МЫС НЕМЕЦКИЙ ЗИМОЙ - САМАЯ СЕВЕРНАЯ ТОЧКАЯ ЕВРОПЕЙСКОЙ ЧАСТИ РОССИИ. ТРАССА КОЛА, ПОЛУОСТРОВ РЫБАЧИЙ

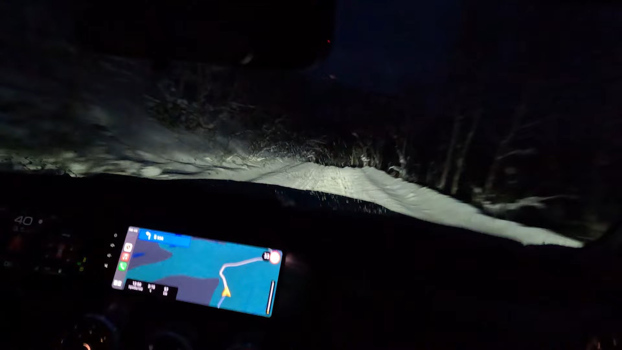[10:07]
Ошибиться невозможно. Тем более, зимой ее чистят до клемпинга Китовый берег.
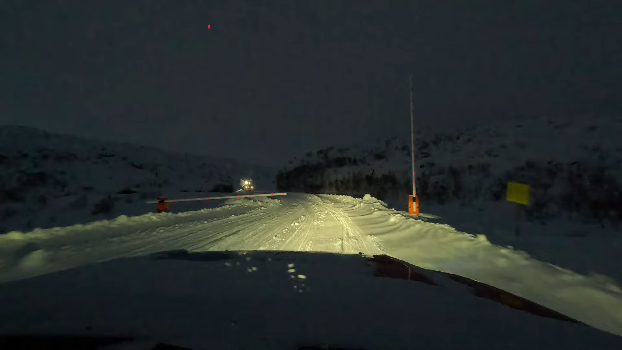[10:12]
Сейчас через перевал Мусто-Тунтери строится новая дорога. Она закрыта шлагбаумом строителями. Но нам повезло. Новая дорога частично строится по местам, где проходила Швабская дорога. Ее строили немецкие инженеры в 1941 году для снабжения своих войск.